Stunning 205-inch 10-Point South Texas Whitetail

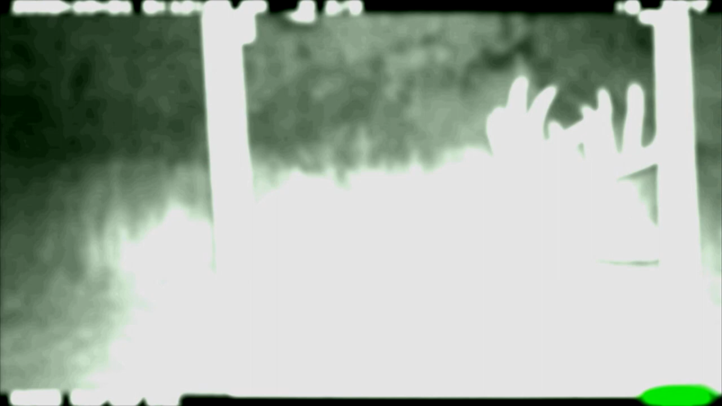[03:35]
David has his hopes set on a giant 10-pointer he caught on his Reconyx camera back in October.